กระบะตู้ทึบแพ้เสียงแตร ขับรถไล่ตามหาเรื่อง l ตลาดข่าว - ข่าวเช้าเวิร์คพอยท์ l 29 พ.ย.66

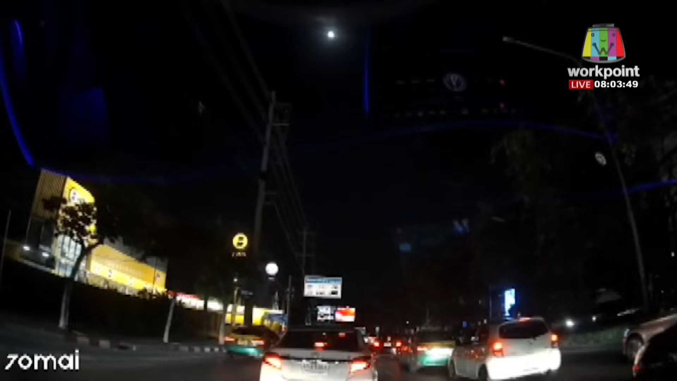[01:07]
ั้นประกบคู้เลยค่ะยอมเลี้ยวค่ะ เลี้ยวมาประกบคุแล้วก็ตะโกนด่าเขาตามคลิปที่เห็นนะคะตรงนี้คือแยกประชาน